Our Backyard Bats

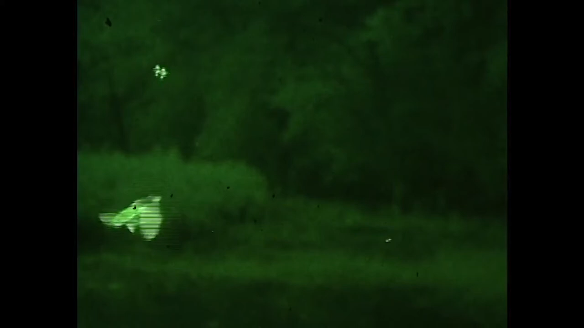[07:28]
Well, as you saw, the bat found this, this is a fly fishing fly hanging without a hook on a string.